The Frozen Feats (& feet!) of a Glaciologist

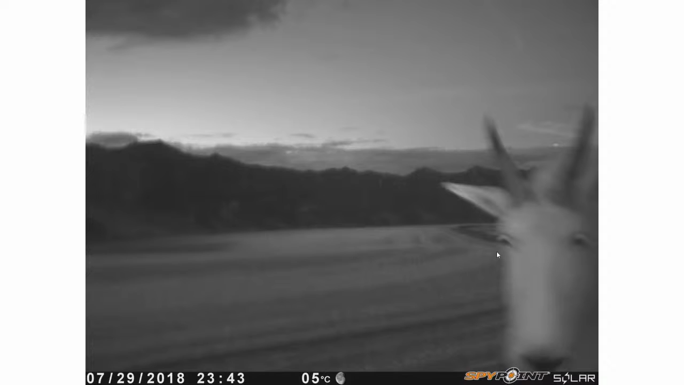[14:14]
What happened in this case was we have these cameras. They're called spy cams. And we set them up to record on the glacier a picture every hour. So this is actually up above the glacier on a rock in the middle of nowhere. So they're supposed to record a picture every hour so we can see how the ice is moving over time. But this year I accidentally set the camera for animal capture. So it's really for hunting spy cams that this is originally for. And we managed to capture this ghost goat that turned up at one point and scared us a little bit when we were looking through the pictures.